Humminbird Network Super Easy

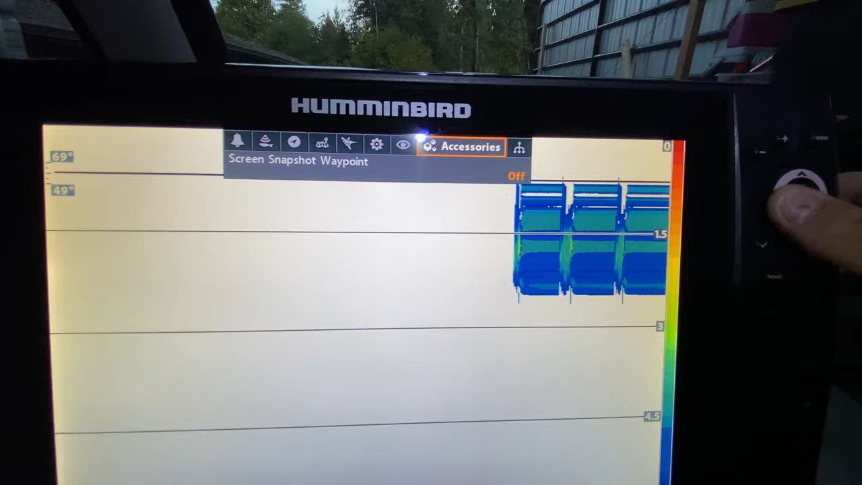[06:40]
It gives me that option that I don't normally see when I'm not plugged in.
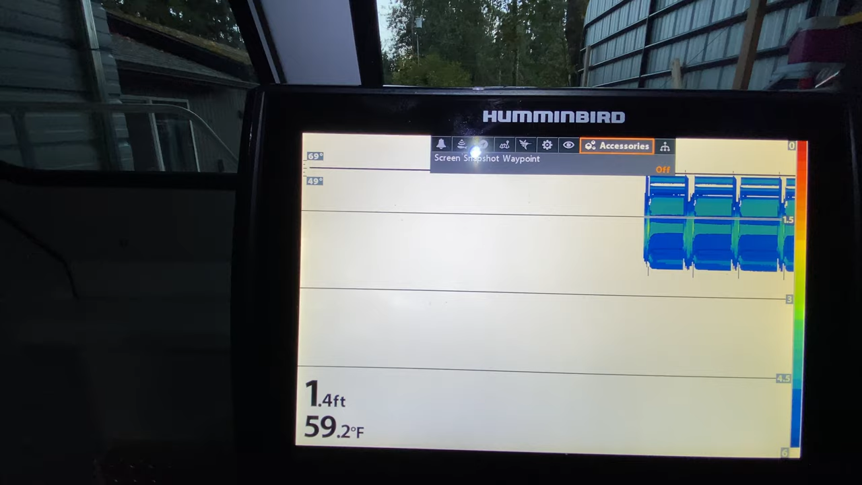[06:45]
On screen: depth 1.4 ft, water 59.2°F
So I go there, network, network source setup, 2DDI,
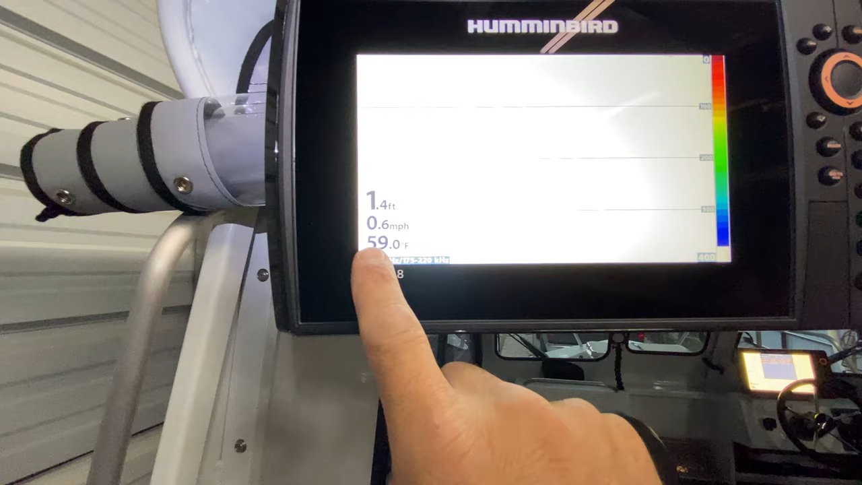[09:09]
On screen: depth 1.4 ft, water 59.0°F, speed 0.6 mph
59 degrees. It's reading the transducer. See, boom.
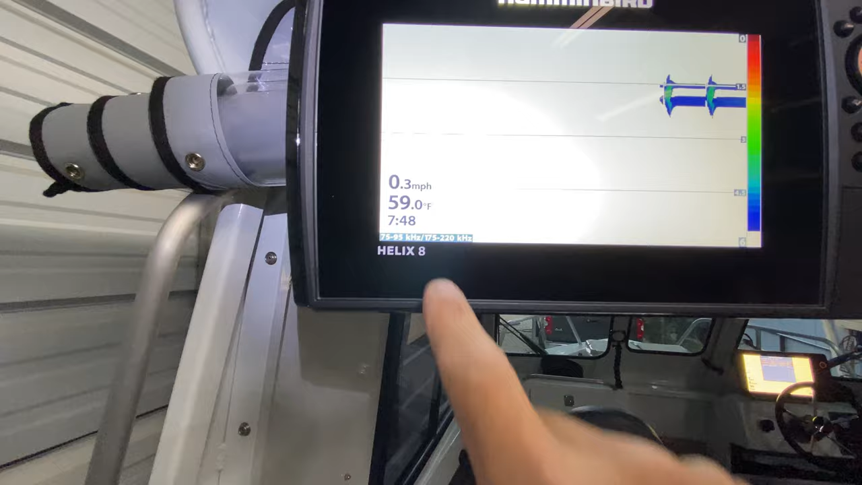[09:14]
On screen: water 59.0°F, speed 0.3 mph
There it is. Yeah, there it is. Boom.
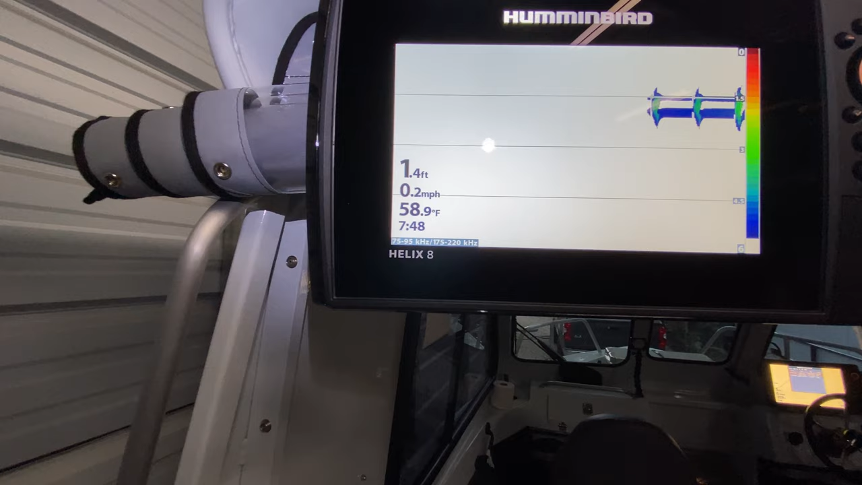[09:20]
On screen: depth 1.4 ft, water 58.9°F, speed 0.2 mph
Let's go. Let's save that one to there.
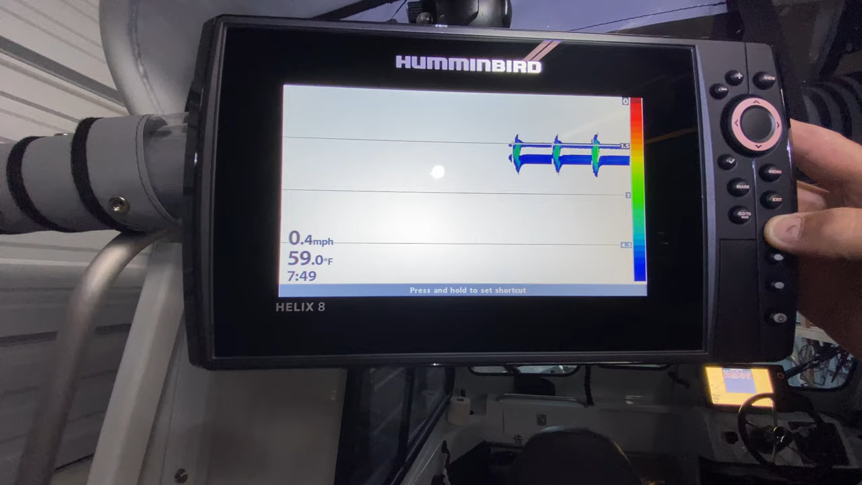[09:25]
On screen: water 59.0°F, speed 0.4 mph
I just press and hold that button to save this. This is why I like hummingbirds.
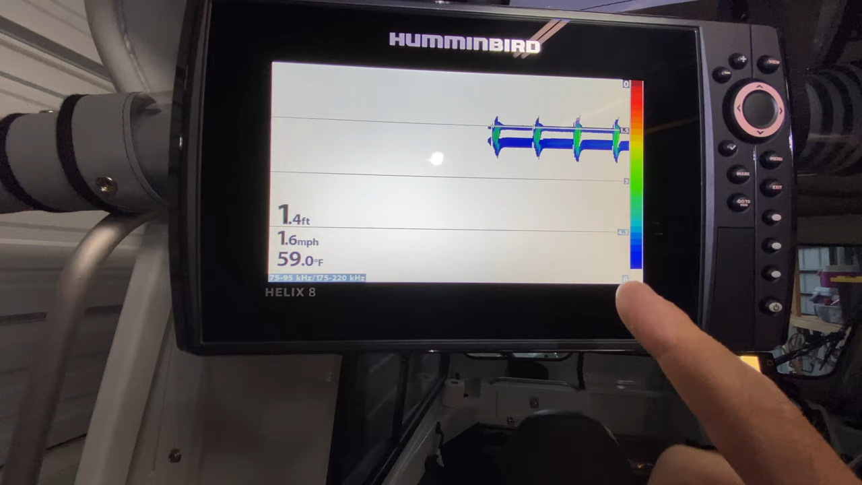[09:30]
On screen: depth 1.4 ft, water 59.0°F, speed 1.6 mph
They're very easy to use. Very easy.
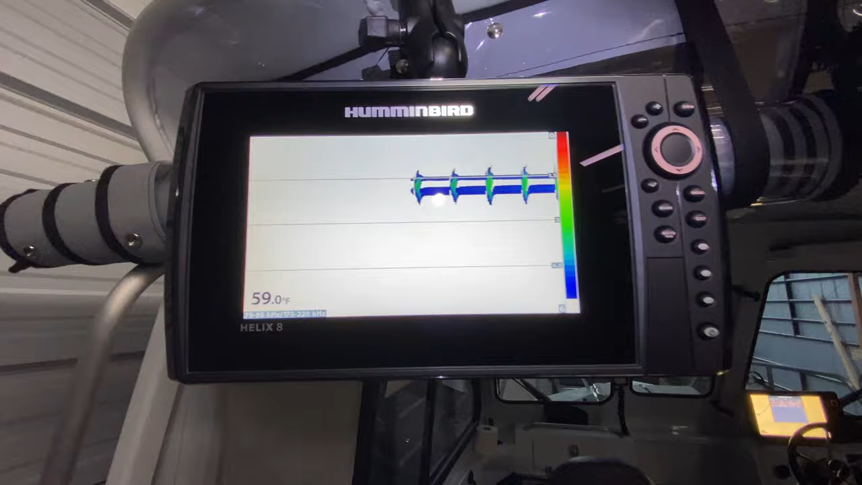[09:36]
On screen: water 59.0°F
I didn't watch a tutorial how to do this or anything. I just went for it.
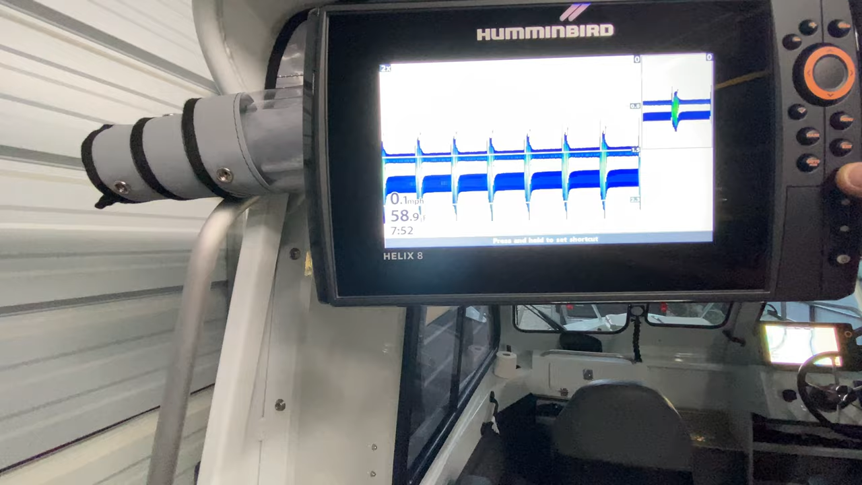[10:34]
Okay. I want that. Let's just go.